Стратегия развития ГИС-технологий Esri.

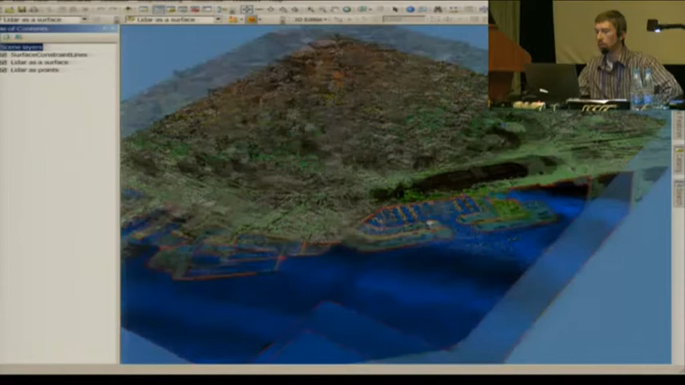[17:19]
То есть, это данные, например, содержащие информацию о зданиях,
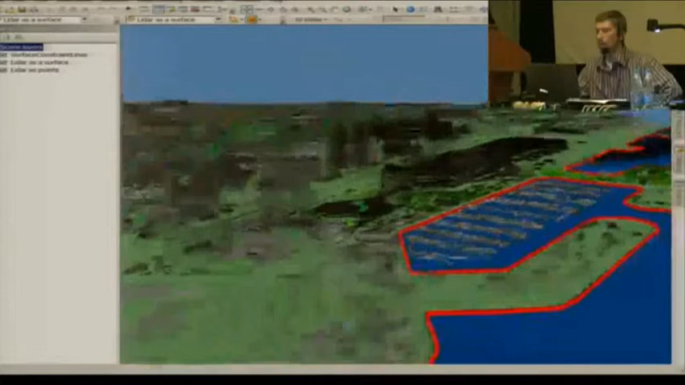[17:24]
о автомобилях, о яхтах, о растительности.
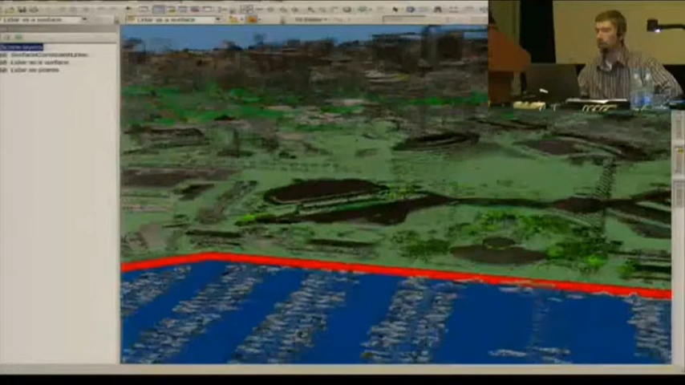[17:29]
И продолжить исследовать эти данные в ArcSyn, например, построю, считаю высоту отеля Мариотт на набережной.
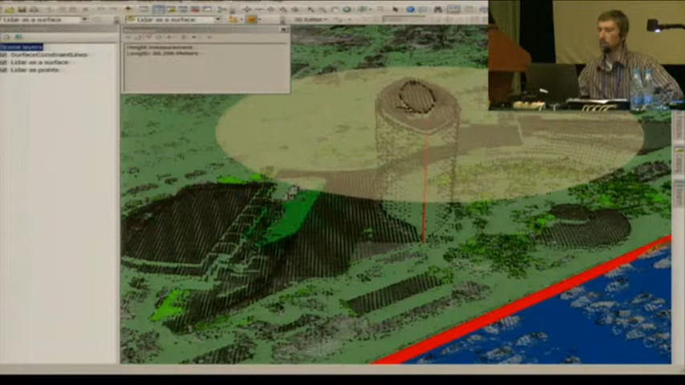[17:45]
На порядка 86 метров.
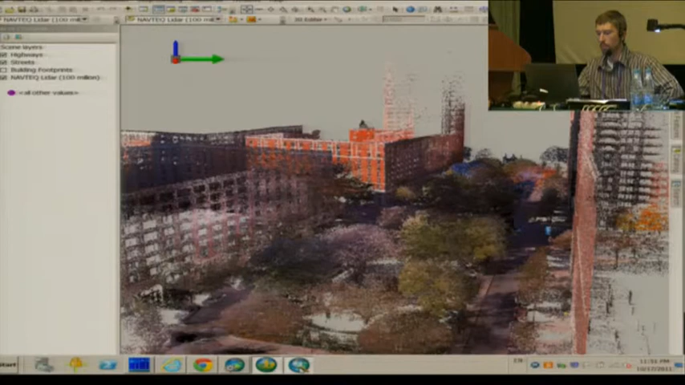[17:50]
Ну, это было достаточно краткое введение в отображение данных LiDAR.
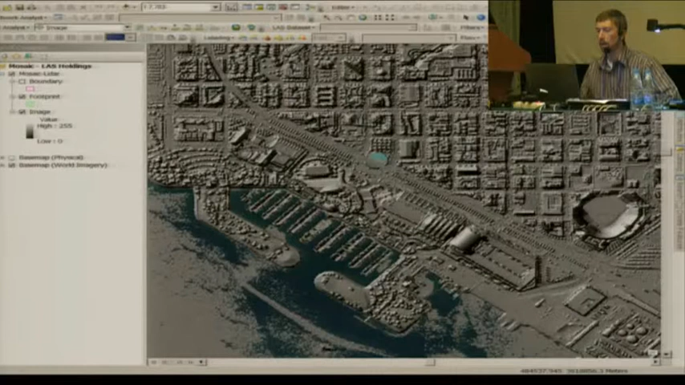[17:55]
Как я упомянул, наверное, уже, в 10.1 мы модифицировали набор данных мозаики с тем, чтобы хранить и управлять данными LiDAR.
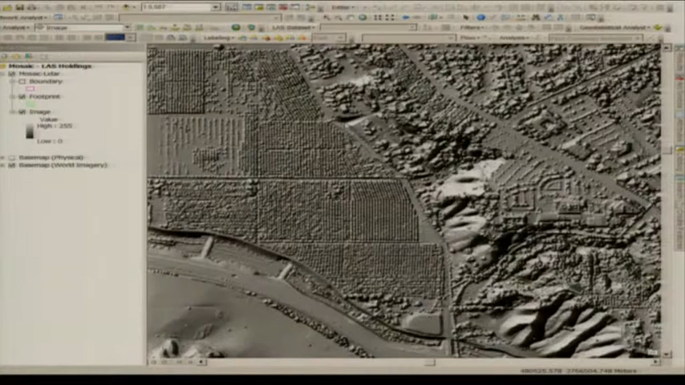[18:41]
И поскольку я использую набор данных мозаики как хранилище, я могу опубликовать этот мозаик-датасет на сервере, сделать его доступным моим пользователям, моим коллегам в моей корпоративной сети, или если я решу сделать их доступным всем пользователям интернет.
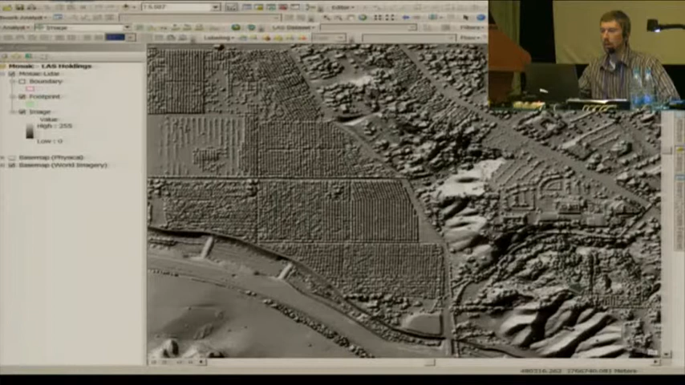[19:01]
Точно так же это позволит мне, например, в другом случае, когда настанет время работать, например, в районе Crafton Hills College, подключиться к серверу,
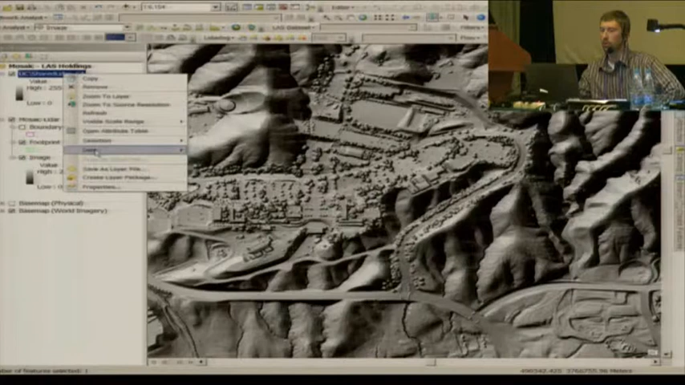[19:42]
Но если администратор сервера решил, то он может позволить скачивать оригинальные LAS-файлы на клиентскую сторону.
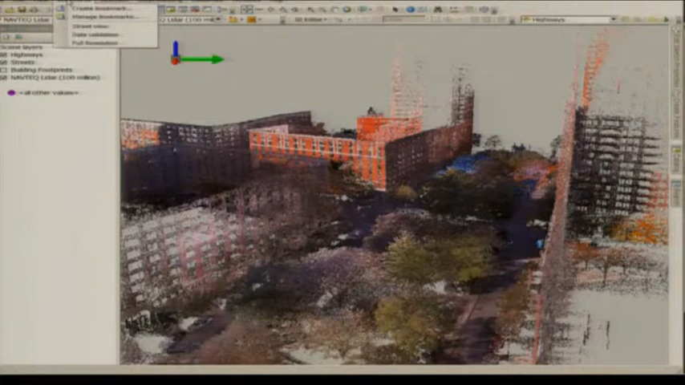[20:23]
Такого типа данные отлично подходят, например, для валидации моих трехмерных моделей.
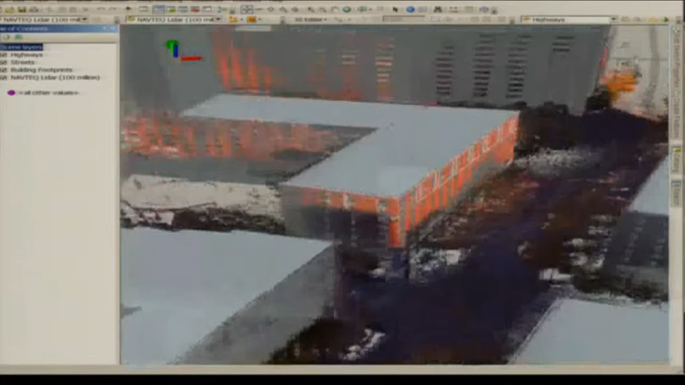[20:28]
Аккуратность позиционирования, высота моделей.
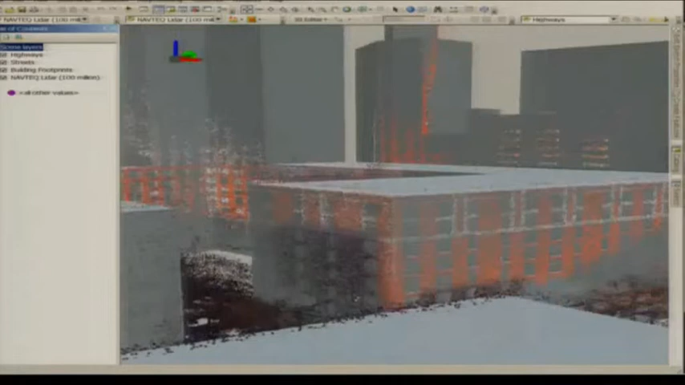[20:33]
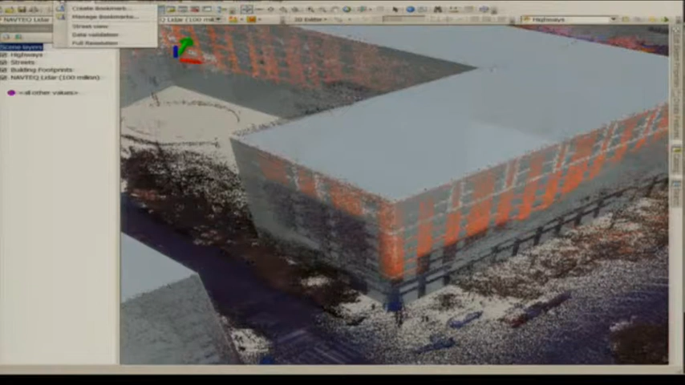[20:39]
Кроме того, эти данные такого типа содержат отличные, так называемые, true color значения, или значения, соответствующие натуральному цвету. По умолчанию Арксин рисует только часть точек для того, чтобы улучшить производительность.
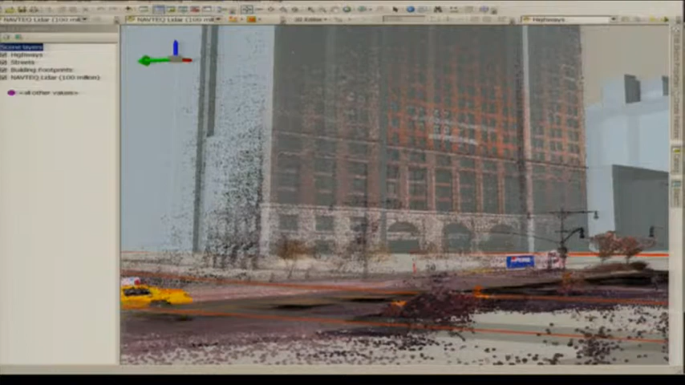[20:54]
Однако я могу всегда запросить Арксин нарисовать данные в полном разрешении.